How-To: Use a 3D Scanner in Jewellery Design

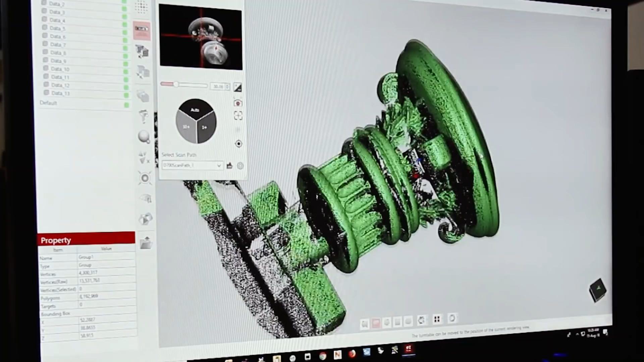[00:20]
or just digitized for the sake of archiving.
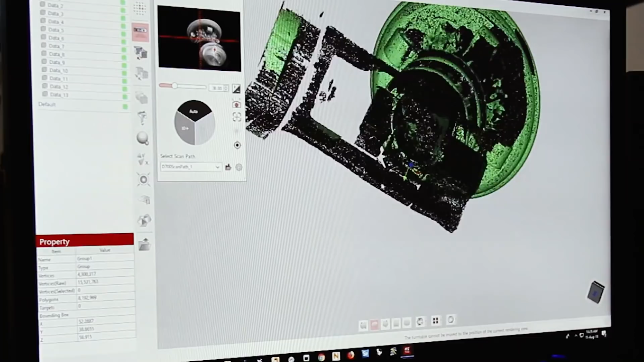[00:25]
The scanning process requires a 3D scanner as in the image and the video in front of you.
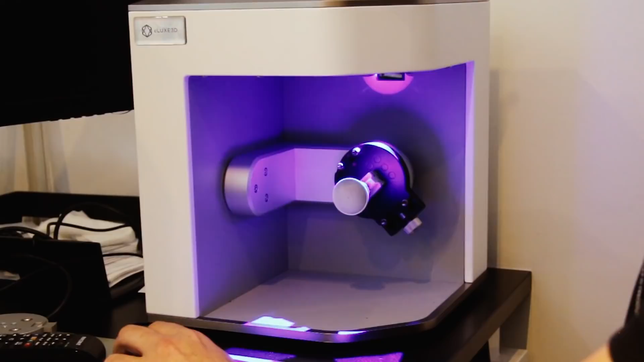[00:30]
The part gets mounted into it and a structured light gets displayed over the part. The structured light is then measured by the computer for
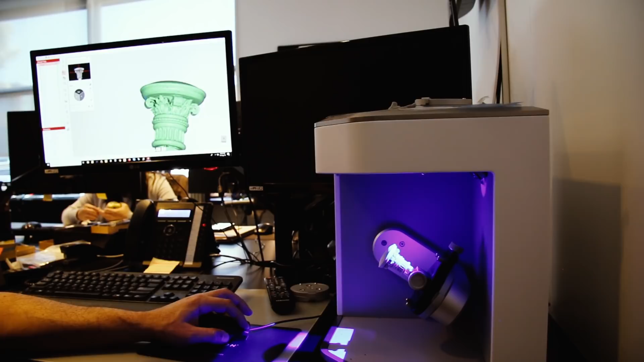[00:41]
surface distortions and those distortions are saved as a model. So this is done in many, many passes, as many as 30 to 40 different passes over an item depending on how complex it is.
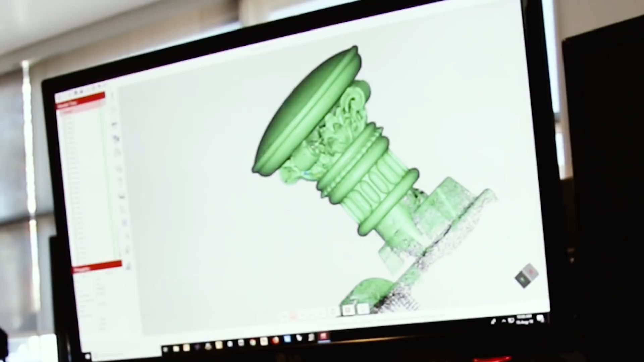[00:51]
That point cloud is passed to a computer where it will all get joined up into one single mesh.